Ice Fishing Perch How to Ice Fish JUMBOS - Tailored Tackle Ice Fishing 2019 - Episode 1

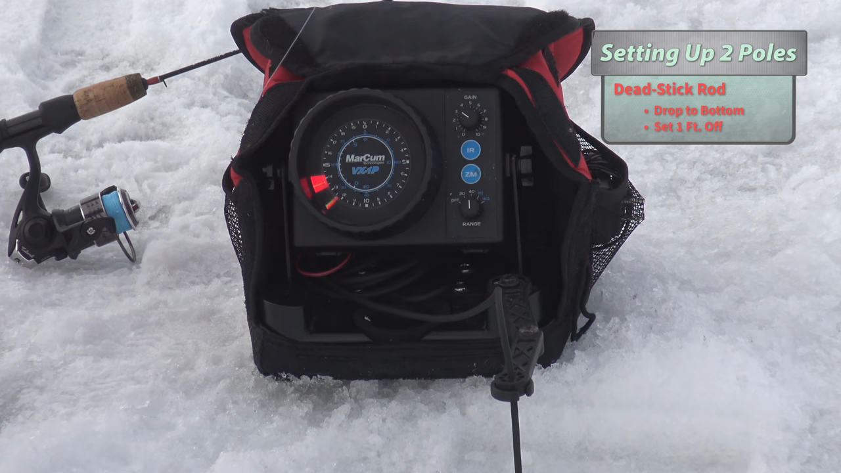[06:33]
There it goes, about a foot, maybe a foot and a half off. It's going to move around as I switch it. But we're going to keep that right there. And every once in a while, we're going to jig it a bit.